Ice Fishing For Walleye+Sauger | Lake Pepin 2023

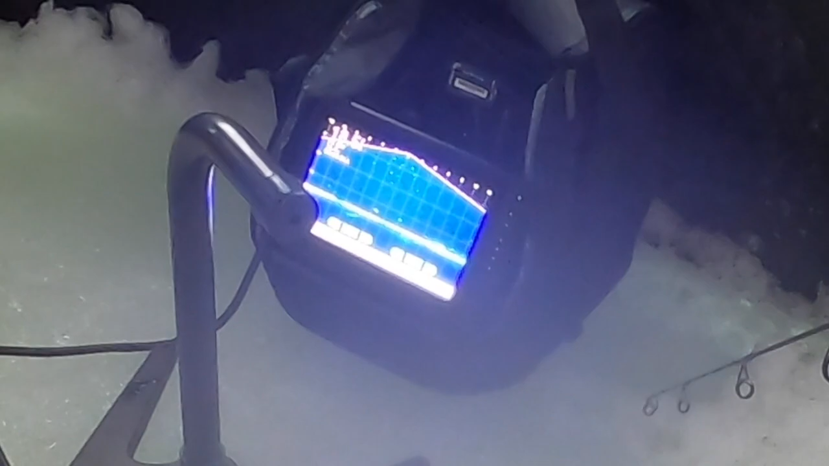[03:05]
There's fish coming through. Oh, that's like a school of fish.
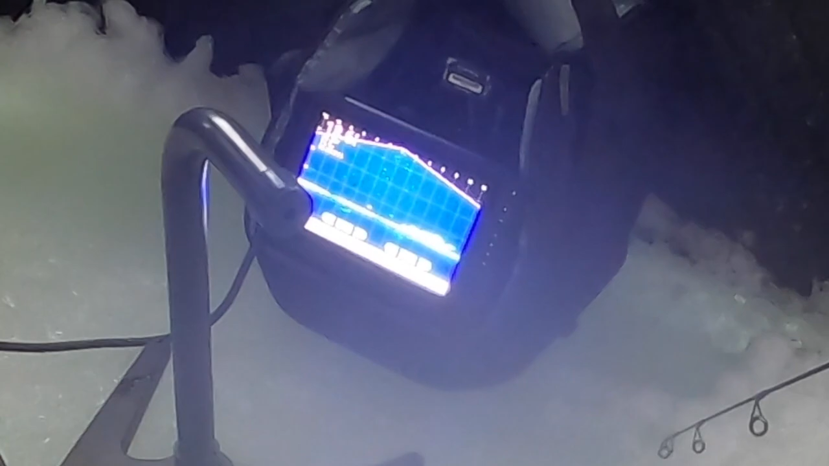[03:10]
Jeez. Holy cow. I don't know if we're gonna get bit by those, but that's like shad all day.
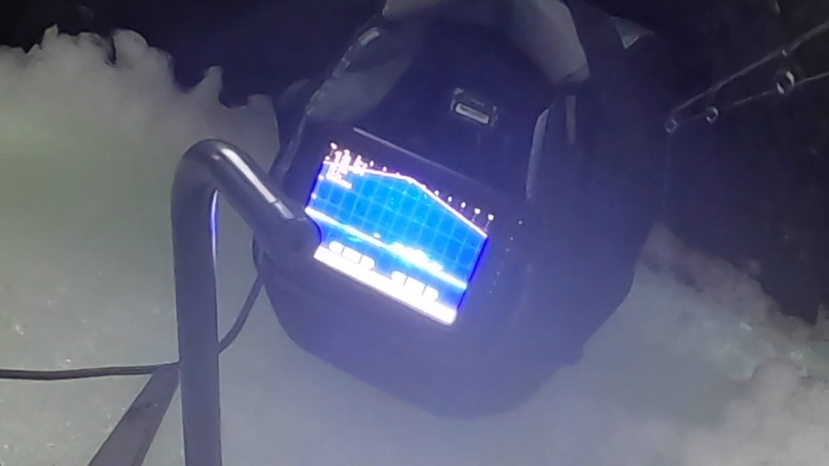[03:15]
Well, that's good.
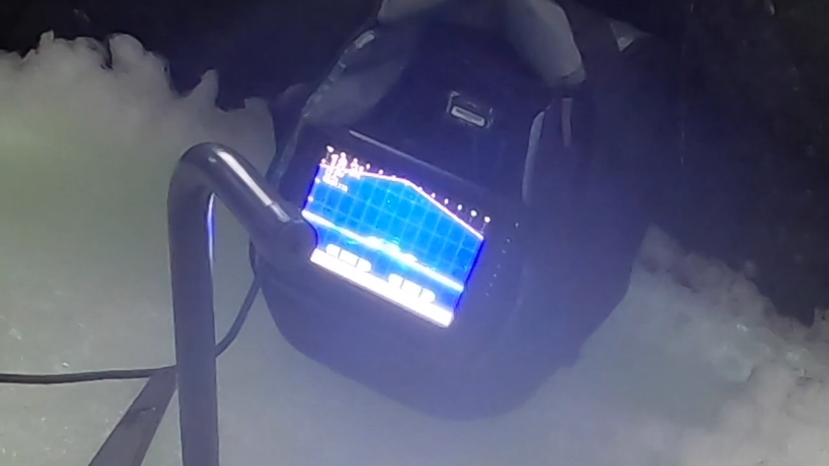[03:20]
Yeah. If those are shad, then it could mean that there's walleyes and stuff chasing them. Yeah. That was a big ball of shad.
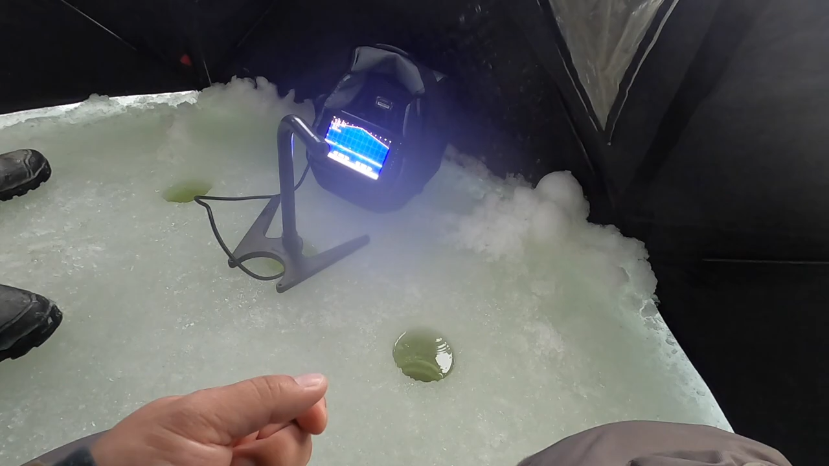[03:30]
They didn't give a crap about our baits. They swam right by it. Yeah. That's funny. That's funny. Oh. Here we go. Here we go.
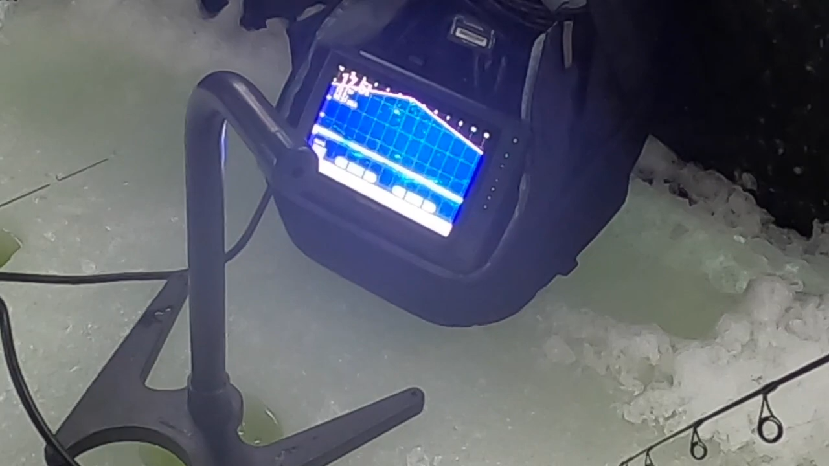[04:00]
Come on. Idiot. Eat it. Eat it. Marking? Oh, yeah. I had a mark come right up on me. Didn't want to eat. If that one that hit this one, is that one that we saw? Never know. Oh, come on. Come on. Oh,
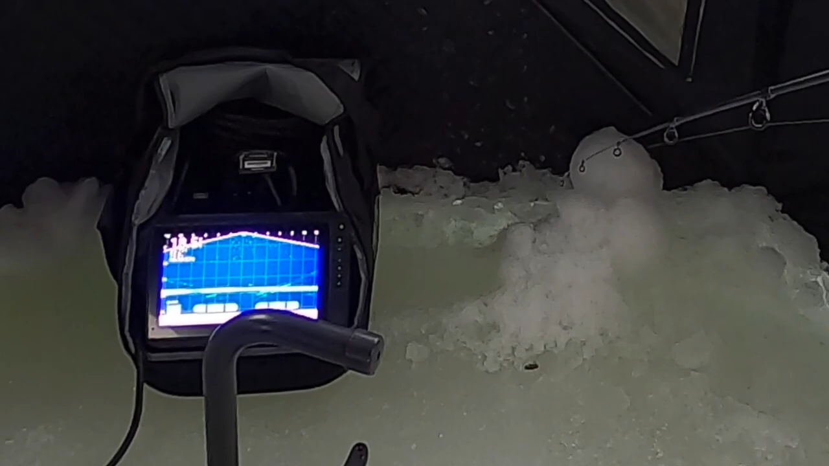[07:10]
Oh, there's a fish on the bottom right now. Here we go.
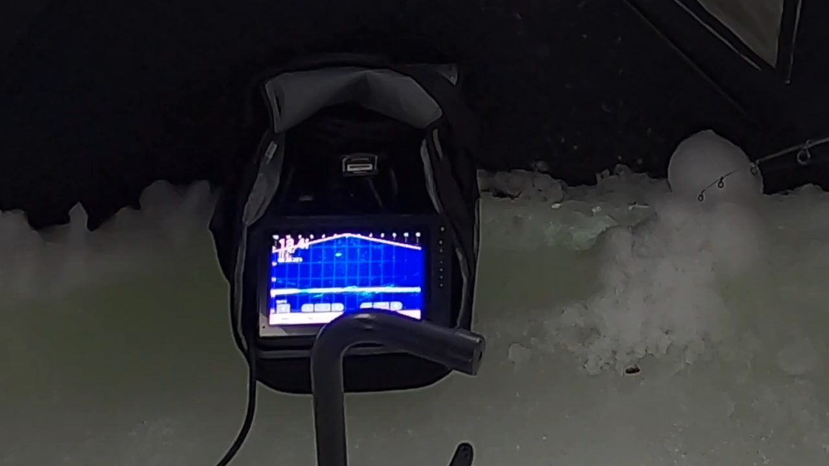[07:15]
Ooh, right there. There he is. Ooh, that guy smacked it. Ooh, that ain't a bad one. There's some decent weight to this little fish.
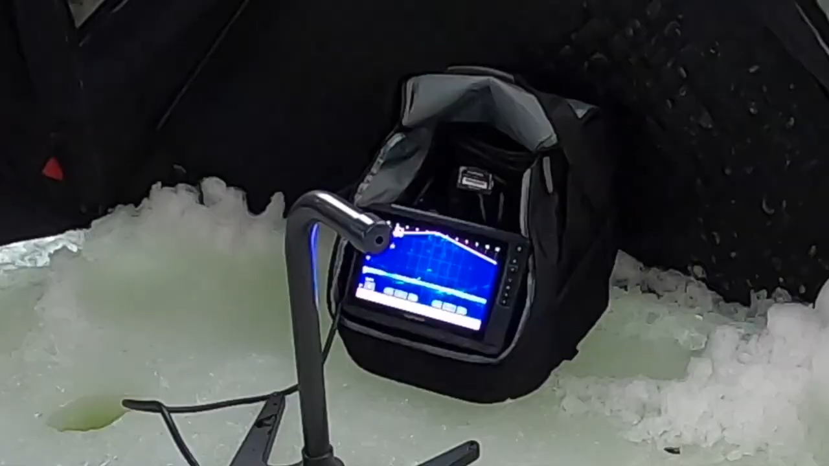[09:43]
Dude. That was a decent size one. Dude, look at that fish. Ooh. Oh. What is that thing?
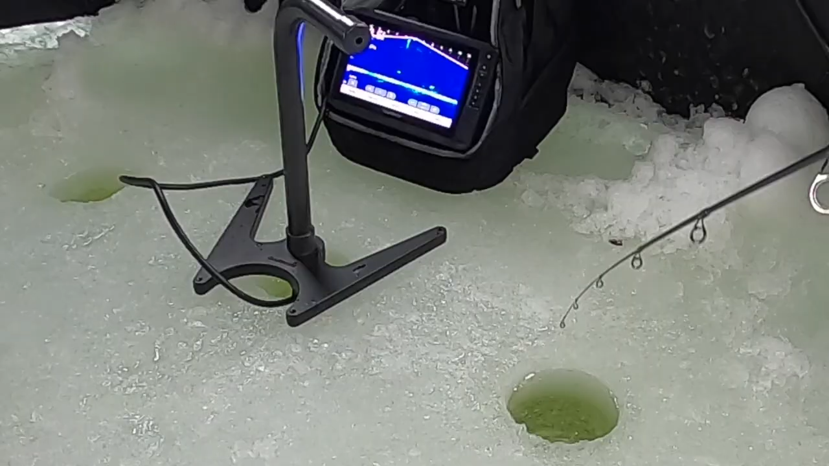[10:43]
Man, he just smoked. Oh, there's a big one. Oh, those are big fish. Yeah. Come on, eat it. Oh, dude. Oop. He might hit you. Oh, that was a school of like walleye or something. Yeah.
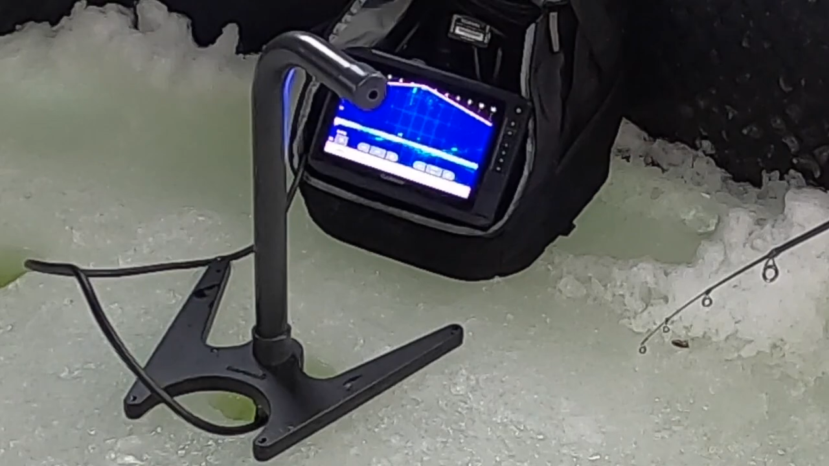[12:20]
You think that line? Oh, there's a big fish. Oh. Ooh. Ooh, your flag. Ooh. Yeah, yep, your finicky fooler. Hold on, this thing's big. Holy cow. Oh my gosh.
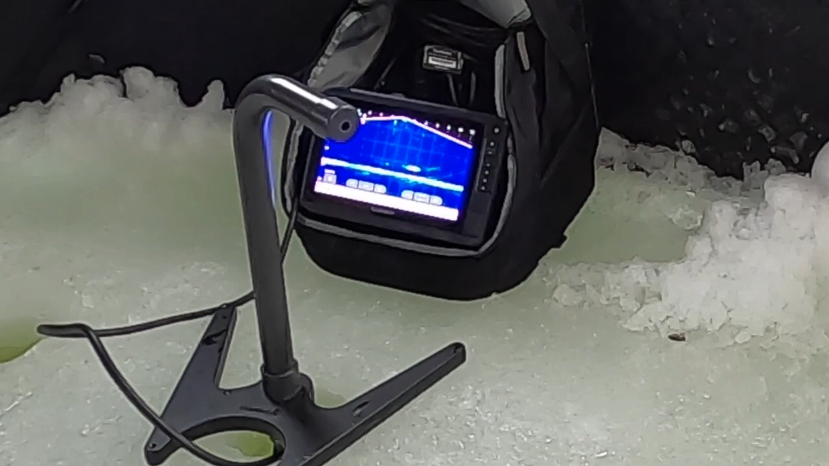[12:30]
That's a walleye. Is that two fish? Oh, he's gone. There's one below him too, I think. It's a big fish. He's right on my jig too. Yeah. He's curious.
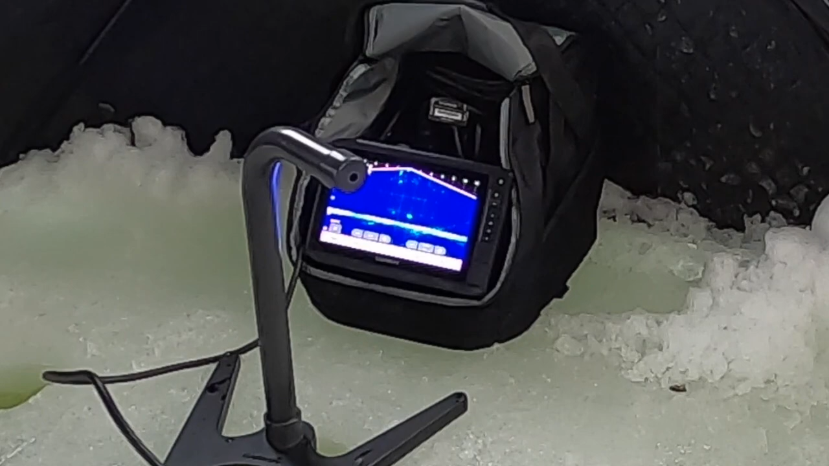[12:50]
Of course my flag's up and I'm just... Oh, he's coming over to you. He's coming over to you.
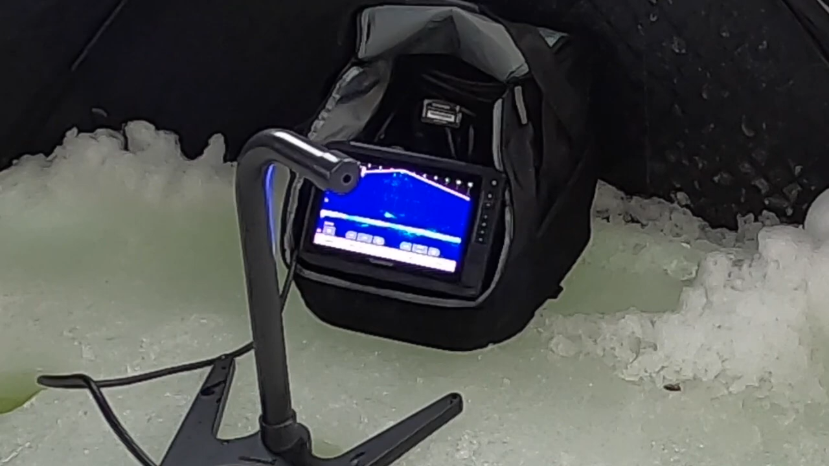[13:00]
Oh my gosh. Thing's huge.
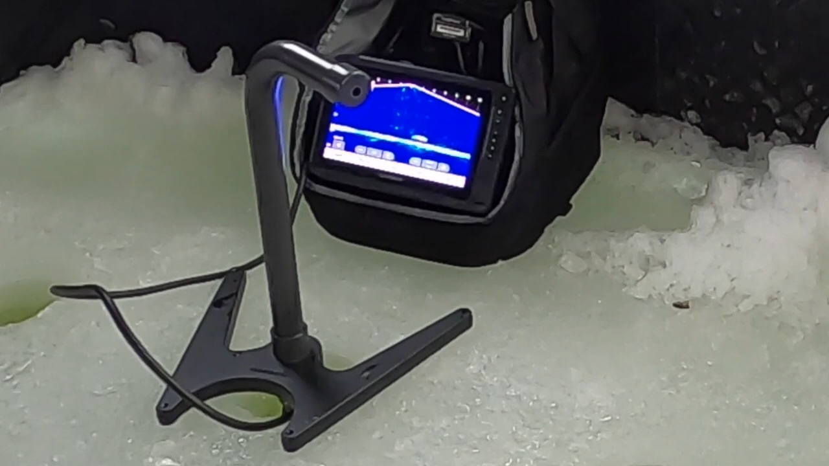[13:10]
Oh. Dude. Weird. What? I gotta get that flag quick. What? Even though we got a fish. What? That's what they look like. Dude, that thing was huge.